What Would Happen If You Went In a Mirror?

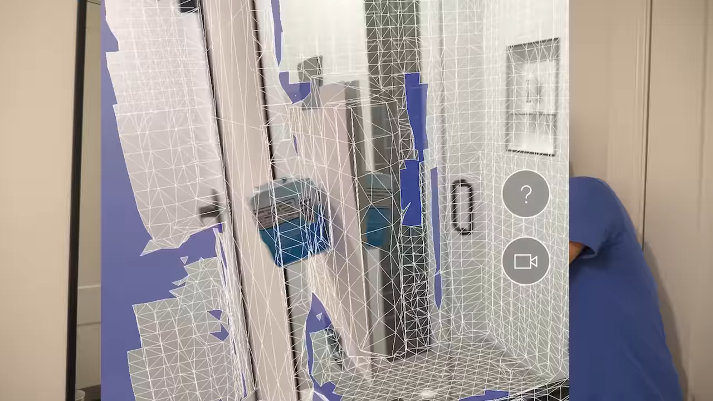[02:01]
This will create a 3D image of what we're seeing, but it doesn't know there's a mirror here.
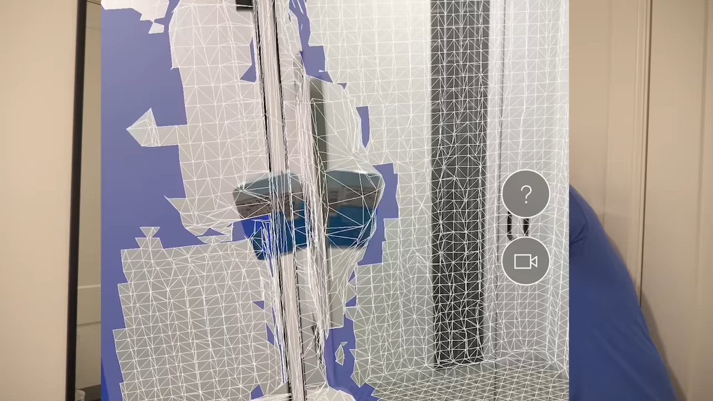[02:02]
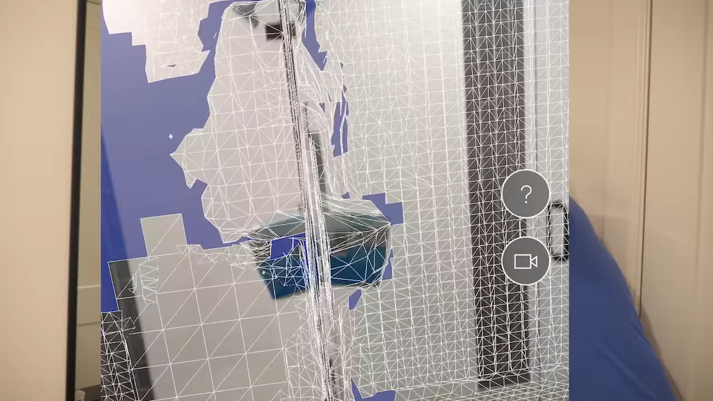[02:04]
The LiDAR just sees it as another room.
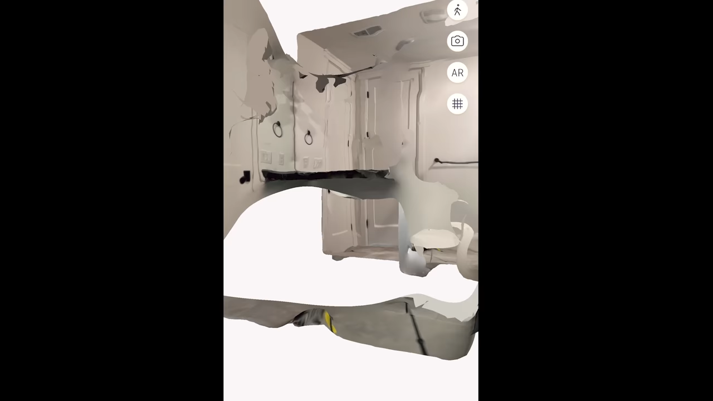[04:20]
The coolest thing about this lidar image is that it seems like if you went into the mirror you would enter this new mirror image world like it's another room to go into.